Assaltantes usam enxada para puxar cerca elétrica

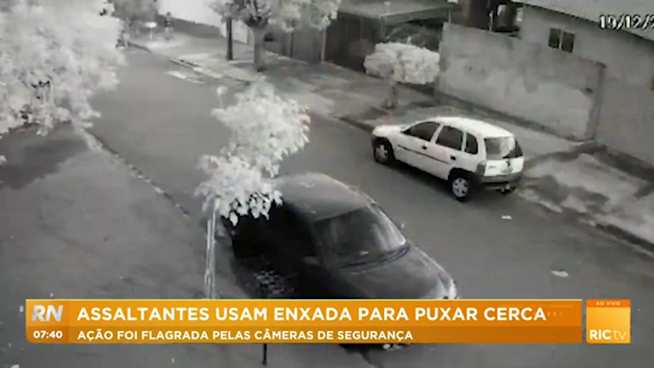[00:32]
bairro da Zona Oeste, aqui de Londrina, e a movimentação dos ladrões antes do registro do assalto foi flagrado por câmeras de segurança da rua onde essa casa fica.
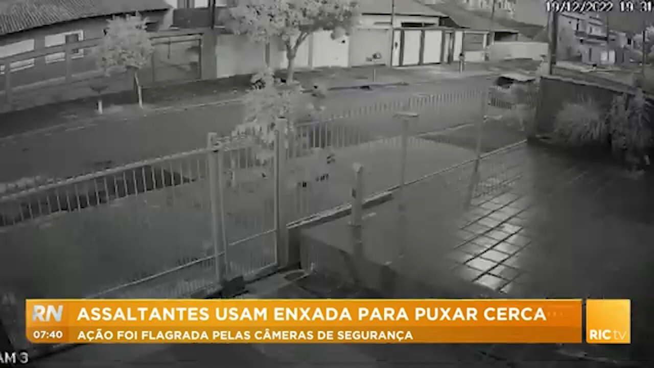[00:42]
Eles aparecem, inclusive, andando de um lado pro outro e um deles carregando essa enxada usada aí na invasão nas costas. Eles colocaram, pegaram a enxada, puxaram a cerca elétrica pra conseguir pular o portão,